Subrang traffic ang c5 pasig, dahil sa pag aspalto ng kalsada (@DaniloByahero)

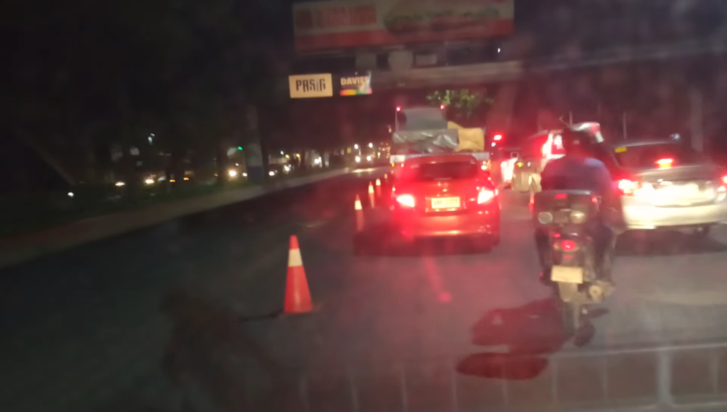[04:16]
Yata madaanan yung itaas eh. Para sa baba yata lahat dadaan eh. Ay di traffic na yan. Ay nako. Ayan mga biyahero. Anong masasabi nyo rito?
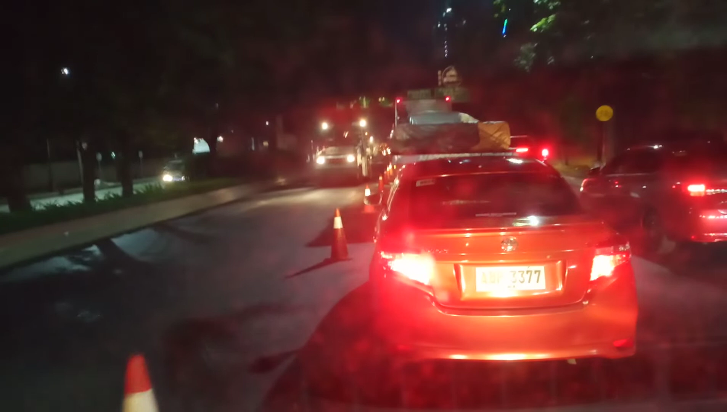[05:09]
sinaw ng init. Ito yung sinasabi ni Ugnoy, mga bihero.
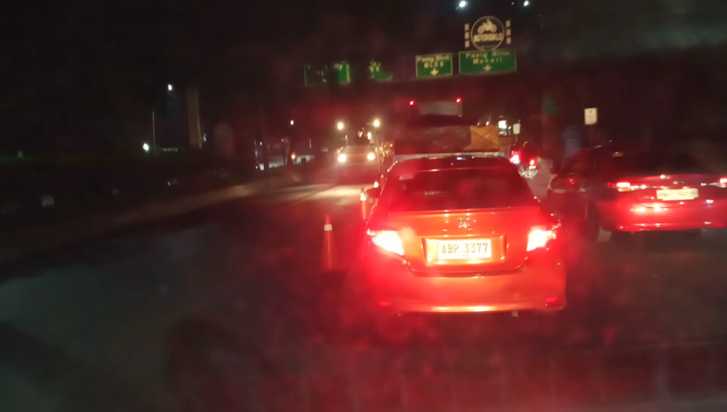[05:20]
Lolo niya eh 30 years nagtatrabaho kusini at tagaloto, siya, hindi niya tinitikpan yung loto niya. Bakit nga ba hindi niya tinitikpan yung balay ispan ko? Ayan, ako, ano ba yan? Oh, isa lang makakadaan dun sa ano eh, sa itaas eh, oh.
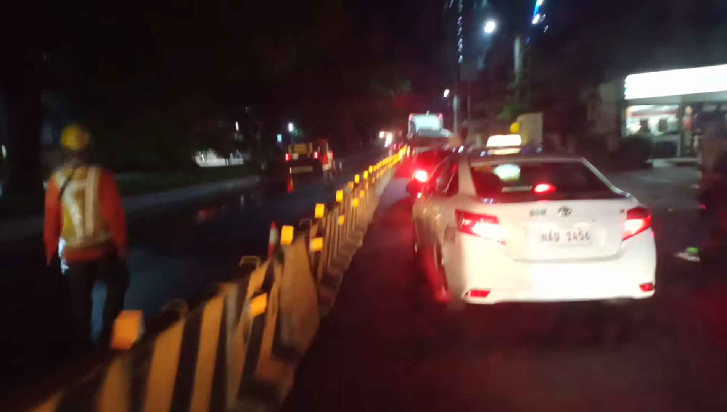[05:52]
Kasi hindi pala pinapadaanan, parang sa truck bawal eh. Talagang sarado pala ang buong ano dito. Natakusin nila yung ano.
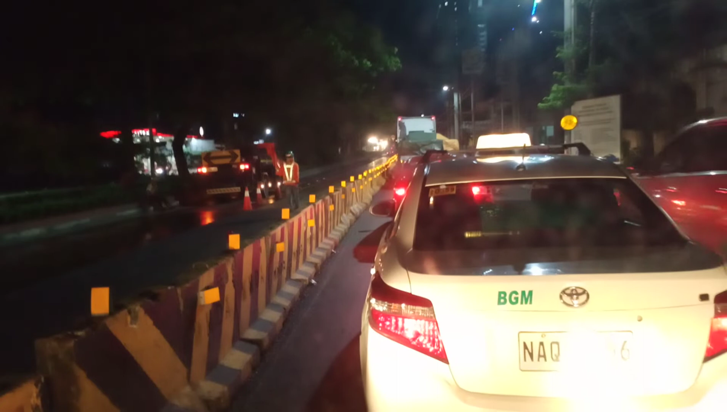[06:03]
Motor lang nakakadaan sa itaas eh. Wala tayo. Wala pwede dumaan ang mga sakyan. Baka hanggang yung ginawa yun. Dito sa kabila. Yung motor lang ang sumisingit ko. Sa ibaba, ala, grabe ang utang tayo. Sa baba talaga. Ayun, dumaan yung isang truck, nagpumilit.
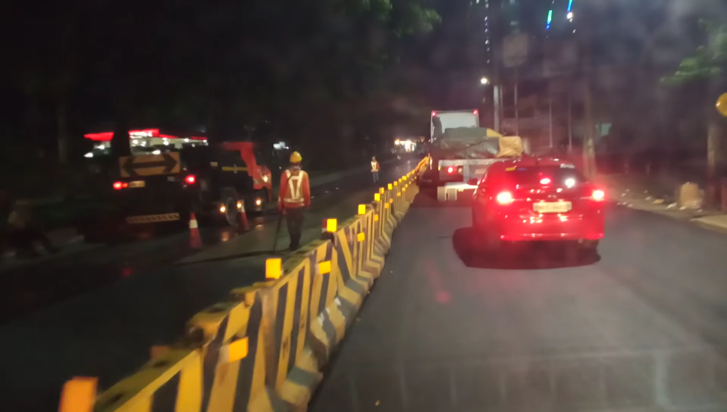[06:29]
O, papasok. Pumasok yung isang truck. Ayun, nakapasok na siya. Sa kanina yung pinanakan, yung bandito. Ayun, nakapasok na, binuksan na. Binuksan ang isang linya para makapasok.